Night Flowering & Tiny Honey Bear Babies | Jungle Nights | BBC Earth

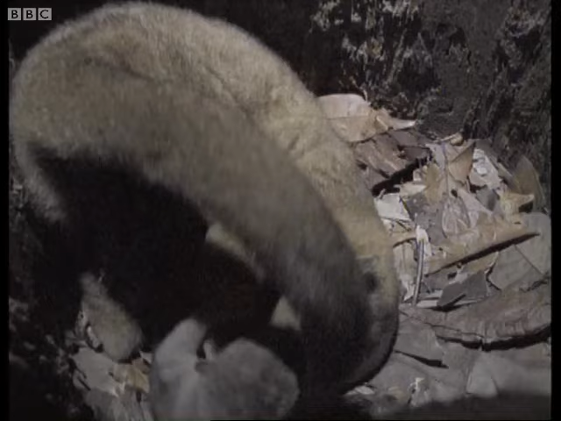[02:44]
. It is also a safe place to nurture her baby, who depends on her daytime presence to stock up.